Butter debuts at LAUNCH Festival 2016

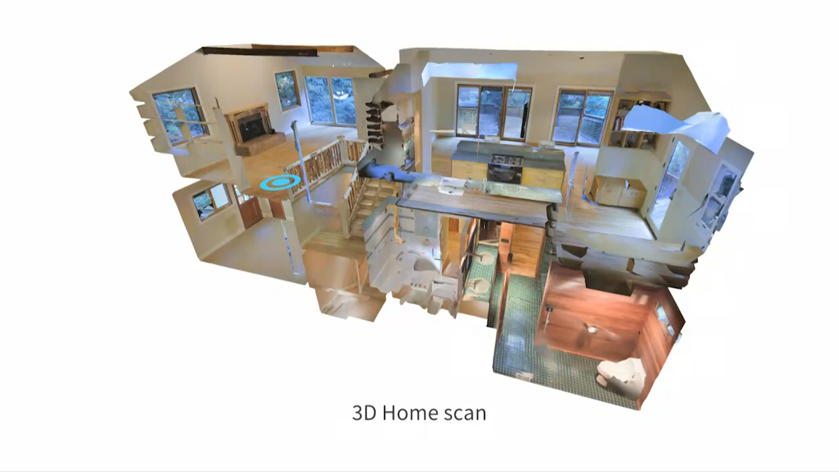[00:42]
We want to understand your home better than it's ever been understood before. We're gonna build a 3d scan for you.